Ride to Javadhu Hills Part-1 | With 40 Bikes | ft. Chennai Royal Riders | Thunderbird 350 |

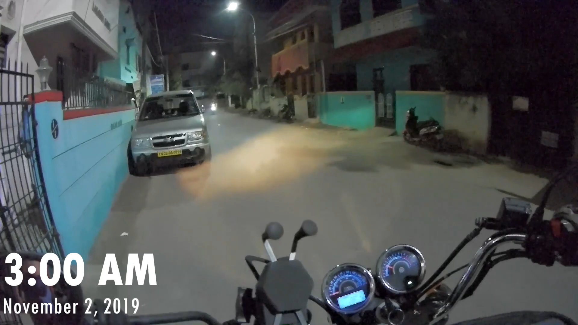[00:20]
The time is about 3 a.m. in the morning. Today I'm riding to Javadhu Hills. It's a hill station that lie between Thiruvannamalai and Vellore districts.
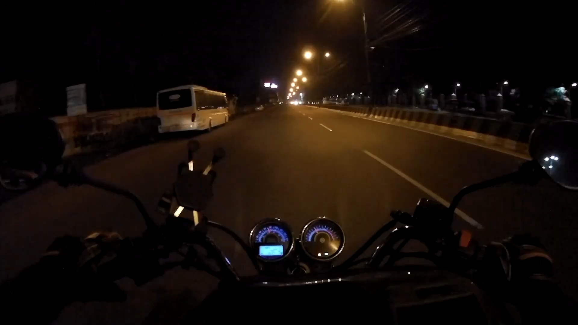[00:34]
I'm not riding solo, I'm riding with my club, CRRMC. It's my first long ride with CRR. Our assembling point is Stream Hotel, which is near Thirumalisai. We are supposed to gather there at 3:30.
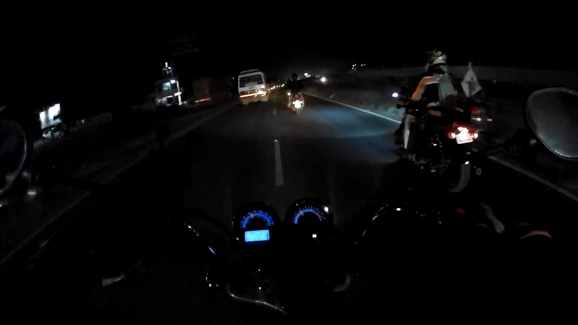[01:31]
I rode on the same road a couple of days ago when I did Chennai to Bangalore. I made a video of it as well. During that it was raining like anything. If you haven't seen that video, do check it out.
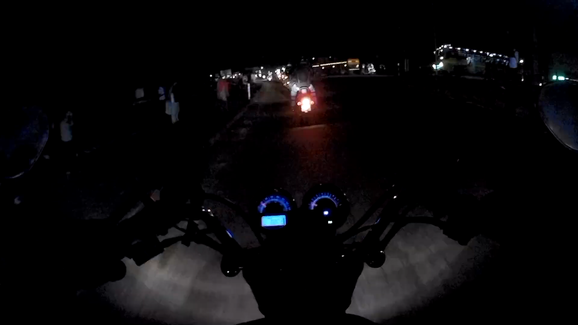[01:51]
We are a convoy of 40 bikes. Just look how massive the convoy is.